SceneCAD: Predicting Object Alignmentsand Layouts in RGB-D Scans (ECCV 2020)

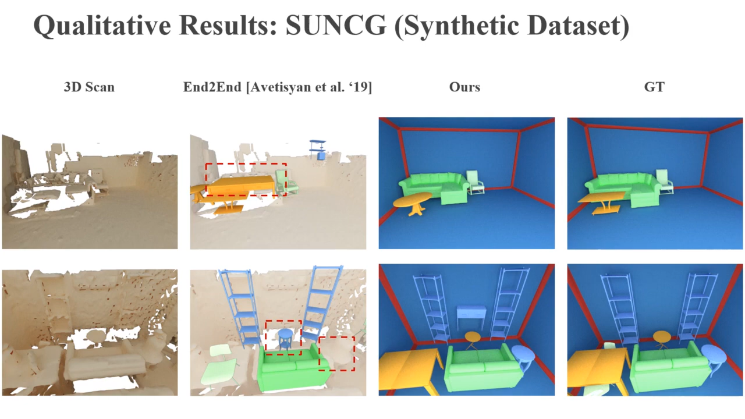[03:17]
On synthetic data, we outperform state-of-the-art by 16.6% on CAD model alignment.
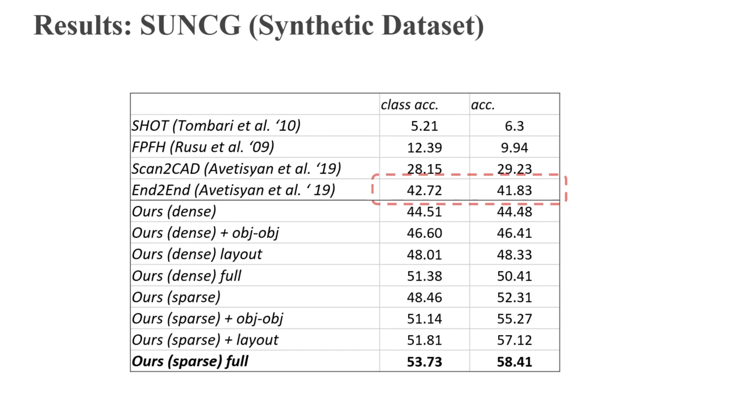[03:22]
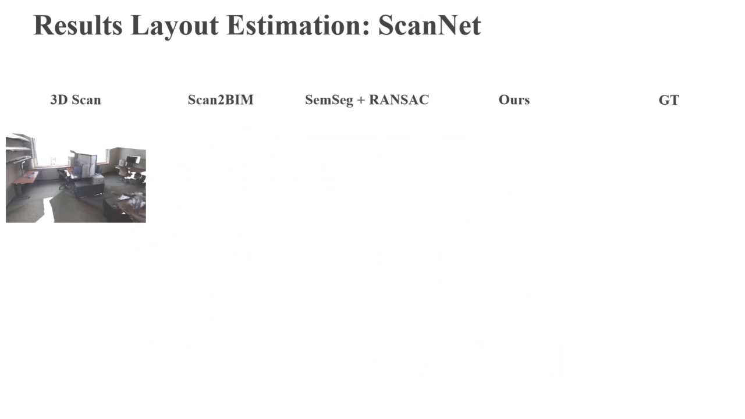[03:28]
Here, we compare our layout estimation to state-of-the-art. Our approach is lightweight and produces robust layout
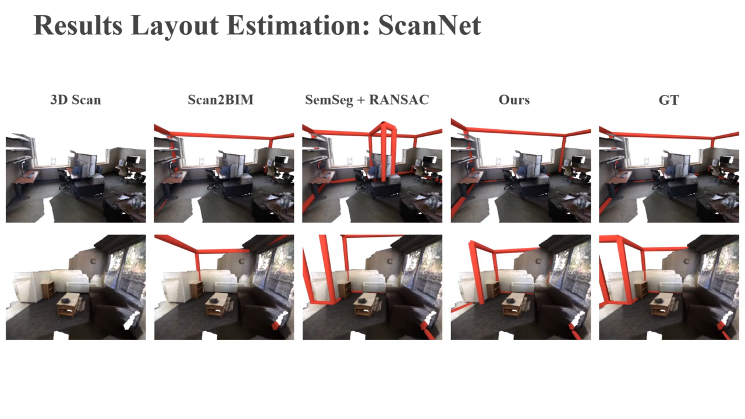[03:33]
estimates on both real-world scans and synthetic scans.
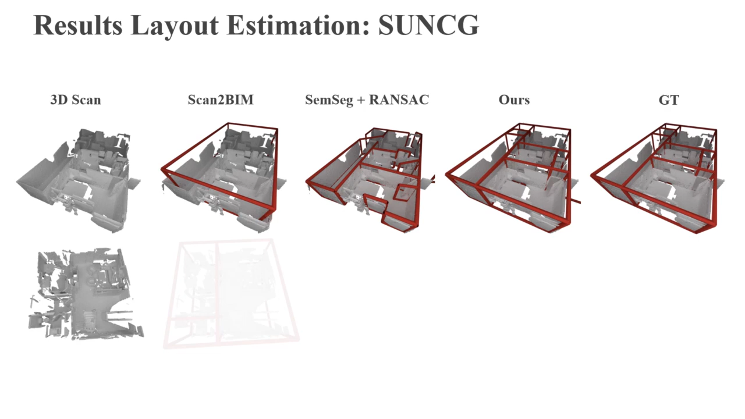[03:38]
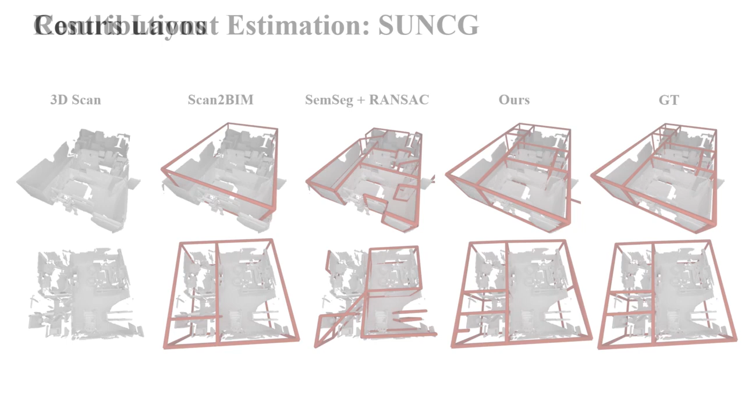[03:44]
In summary, we present a new approach that jointly optimizes for scene layout and object arrangements,
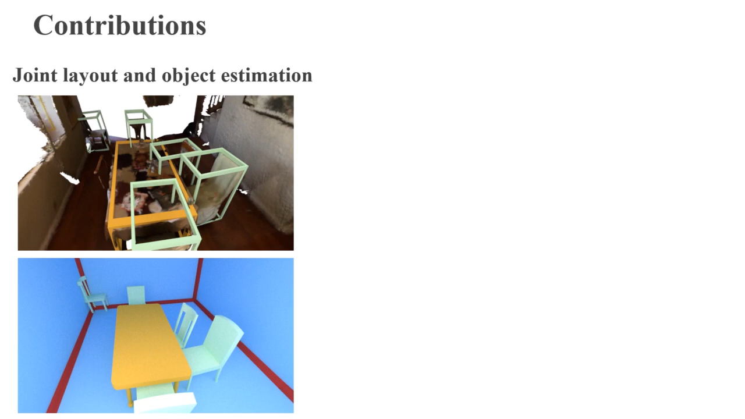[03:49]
leveraging a lightweight graph neural network to estimate the relationships between objects as well as between objects and layout. Our real-world scene layout dataset enables large-scale training.